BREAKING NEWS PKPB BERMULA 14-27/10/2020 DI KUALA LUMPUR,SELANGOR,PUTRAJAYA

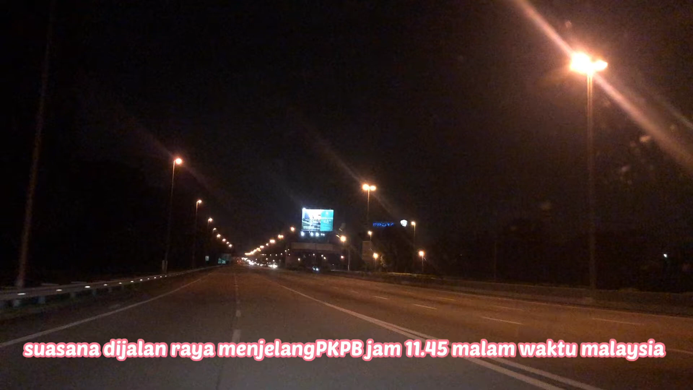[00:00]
Hai assalamualaikum warahmatullahi wabarakatuh oke seperti kalian lihat semua jalanan sudah mulai kosong karena menjelang PKPP jam
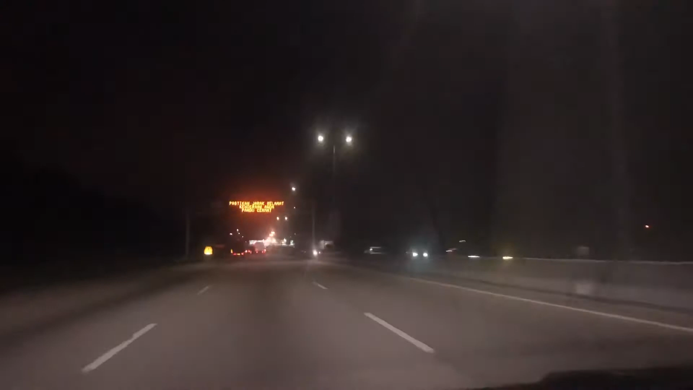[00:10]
12.01 waktu Malaysia semalam saya lalu dari parisya alam
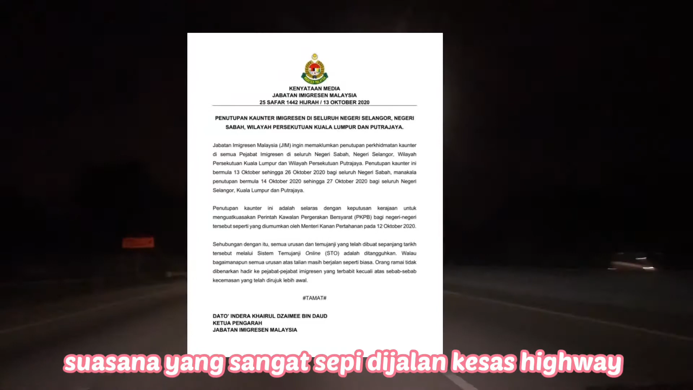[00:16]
semuanya ada banyak roblok dimana-mana dan sekarang saya ada di subang di kesat
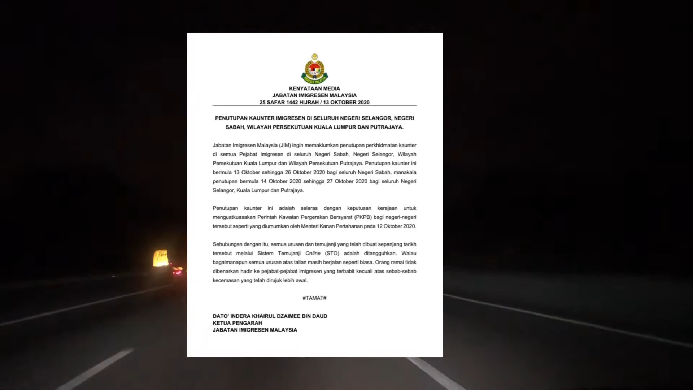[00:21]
highway semuanya juga jalan sepi banget ya seperti kalian lihat memang sepi banget tidak biasanya juga sepi biasanya juga masih banyak mobil tapi karena sudah
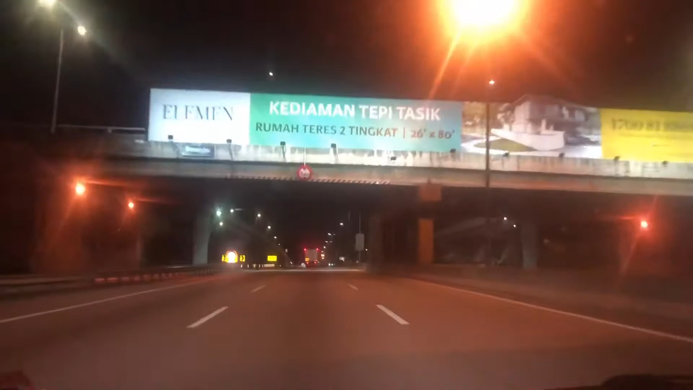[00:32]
mulai PKPP di beberapa daerah seperti Kuala Lumpur, Selangor, dan Putrajaya dan ini juga di area kucong seperti kalian lihat
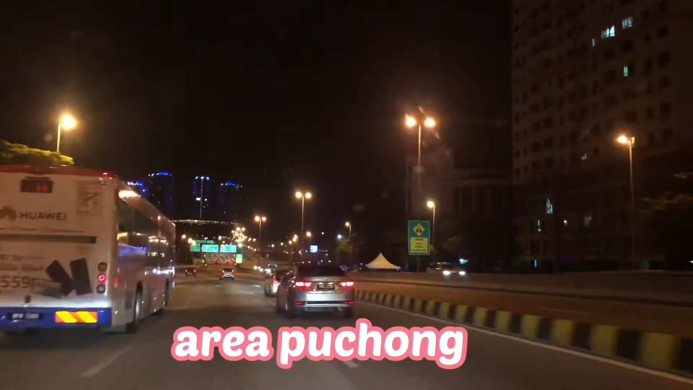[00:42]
di sebelah kanan saya itu sudah terjadi roblok sudah mulai itu seperti kalian
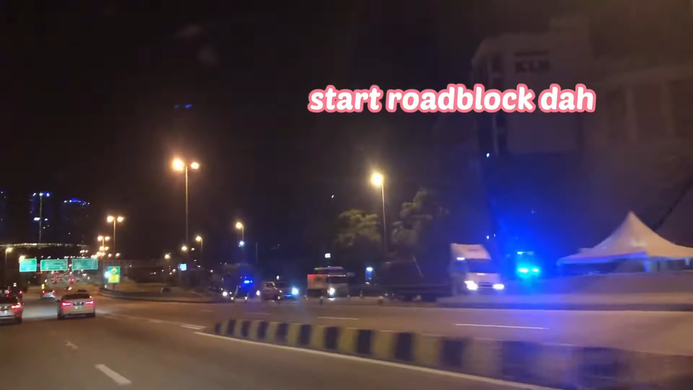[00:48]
lihat kan semuanya sudah mulai polisi dimana-mana
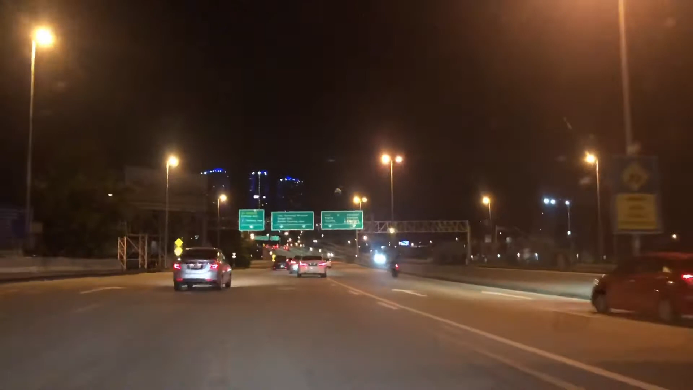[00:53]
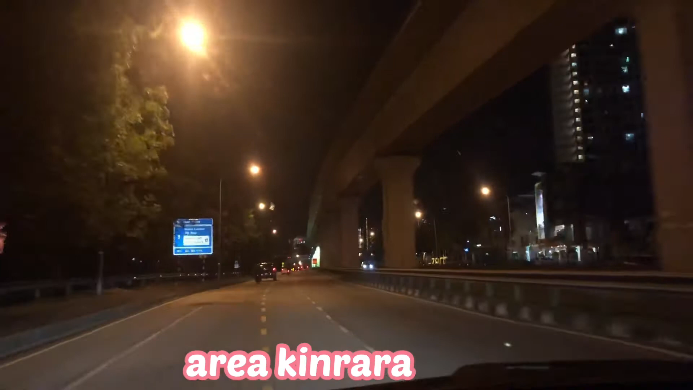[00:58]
sekarang saya ada berada di area Kinrara jalannya juga sepi banget semuanya orang sudah pada mau pulang sama seperti saya
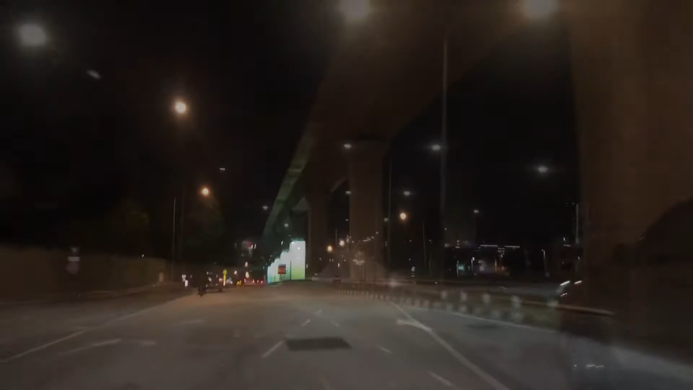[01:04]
dan ini juga di daerah Bukit Jalil sebelah saya
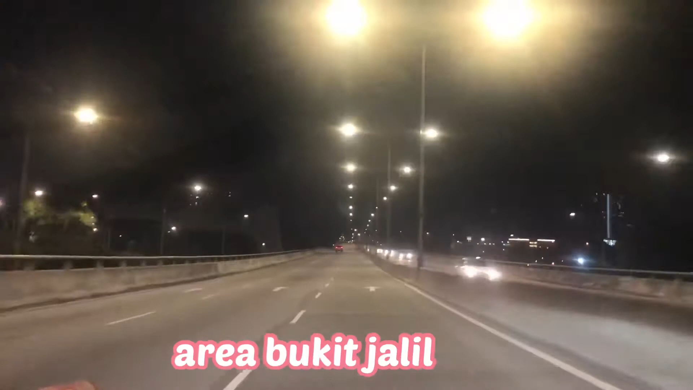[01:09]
sudah mulai sepi tapi sebelah kanan saya semua orang nampaknya mau pulang ke rumah masing-masing juga ya oke dan ini juga menuju ke rumah saya semuanya sepi banget